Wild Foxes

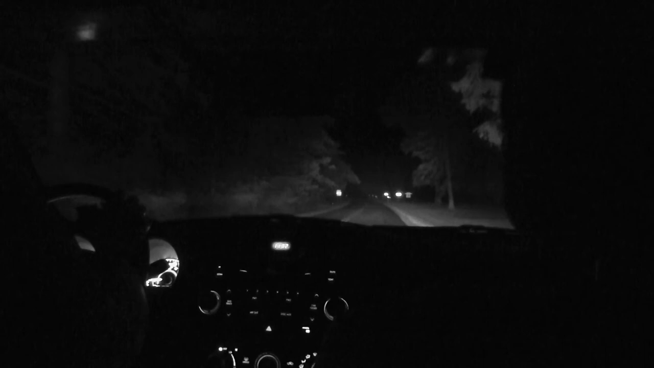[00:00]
I can't tell if it's a person or not. It's like running. Or is it like a shaking... Chupacabra. Chupacabra. It's a fox.
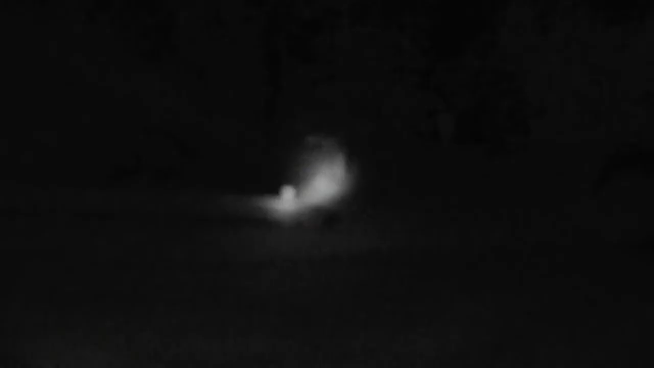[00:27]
He's got a frog in his mouth. Are you getting this, Jake? Yeah. Oh, I got him in color too because the light's good enough.